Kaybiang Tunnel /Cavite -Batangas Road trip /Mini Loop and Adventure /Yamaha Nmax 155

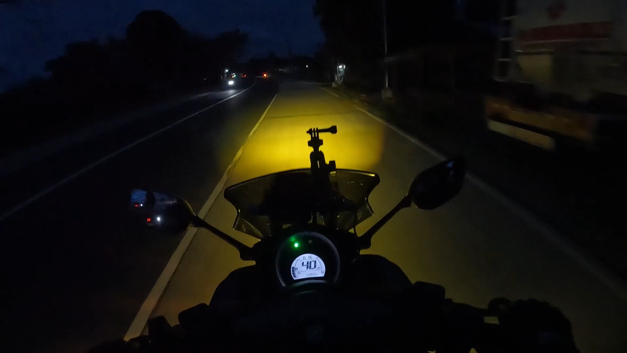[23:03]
Patuloy nating binabaybay itong kahabaan ng di ko alam anong pangalang highway ito. Gabi na kasi papuntang Tagaytay. Ang problema ay sobrang lamig. Grabe. Kadilim. At saka pag ganito pala mga gabi ang sobrang lamig dito.
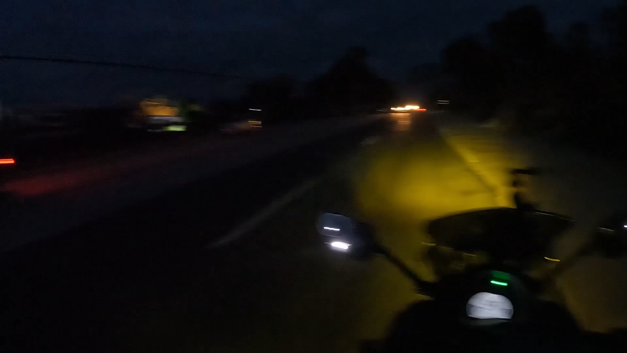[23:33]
Ayan o, wala kayo makita sa harap.
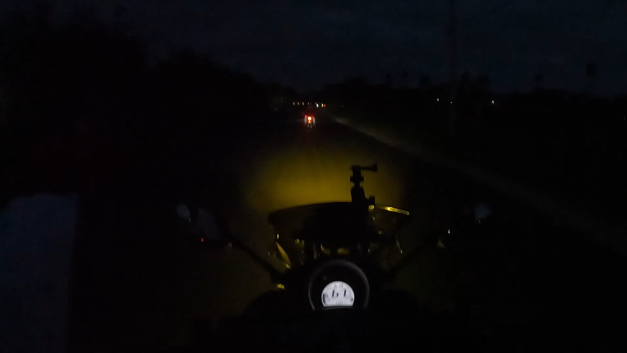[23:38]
Wala man lang street lights. Woo!
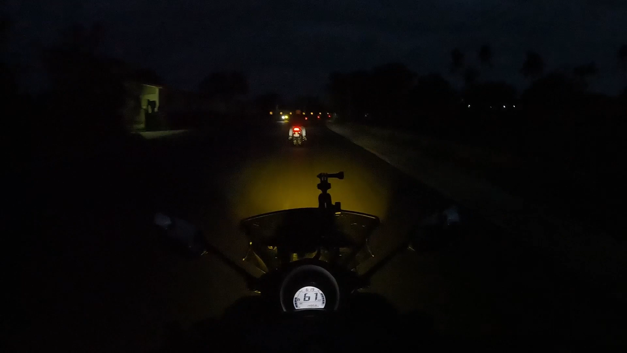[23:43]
Mali. Napapagsalita sa lamig. Maliban dyan sa mga Chevron marking o.
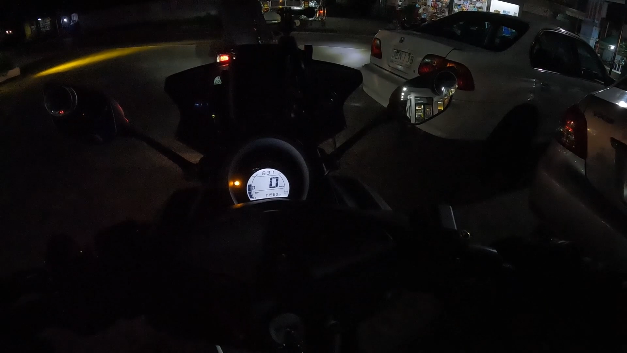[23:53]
Alright, time check muna tayo, mga kabarako. So, ang ating oras 6:31 ng gabi. So, dito na tayo, papasok na tayo sa Cavite.
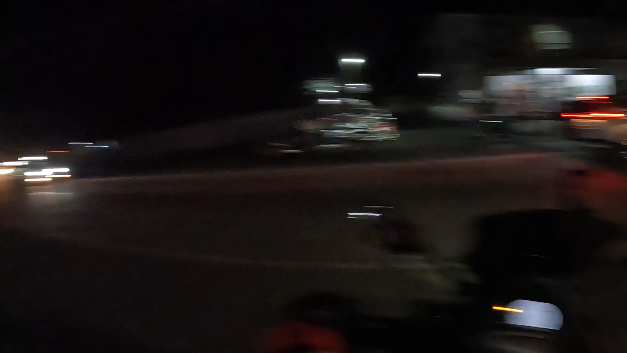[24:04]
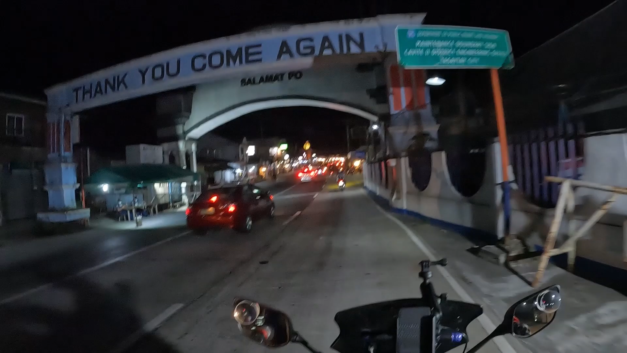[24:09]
Alright, so boundary nila ay may checkpoint.
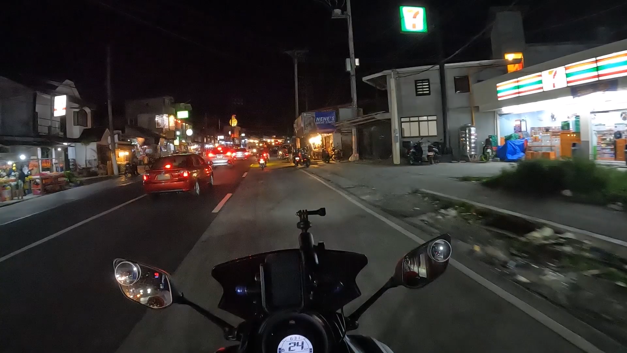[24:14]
Comelec checkpoint, mga kabarako. So ayan.
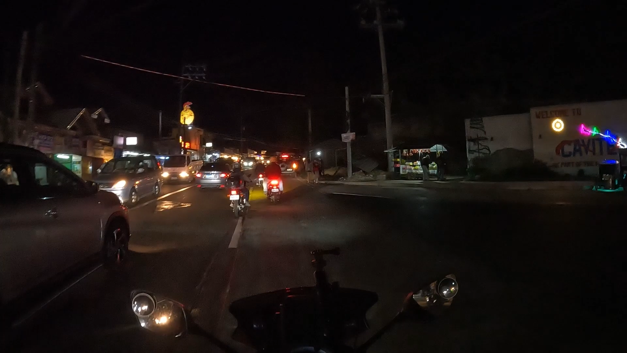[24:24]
Pagpasok ng Batangas, no? Alright. So welcome to Cavite ulit.
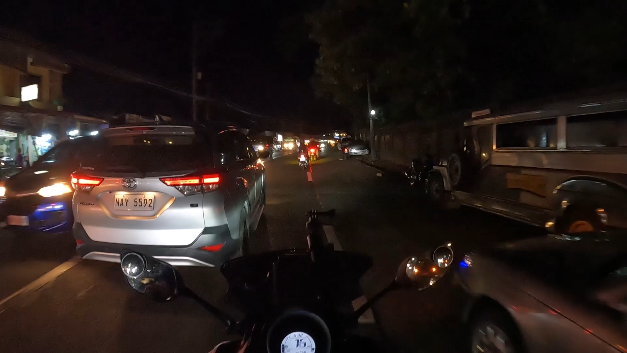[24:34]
Umiikot lang tayo, mga kabarako. 6:35 Twin Lakes, Tagaytay.
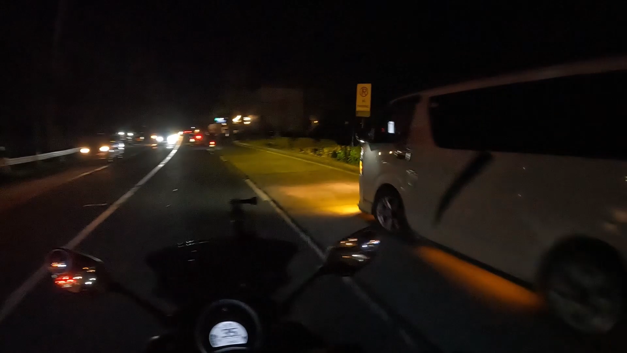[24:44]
Malalim yan, mga kabarako, madilim lang. Wow. Puro kainan ah. Buhay na buhay na mga kainan dito sa Tagaytay City, mga kabarako. Ayan, cliff view. Eto pa.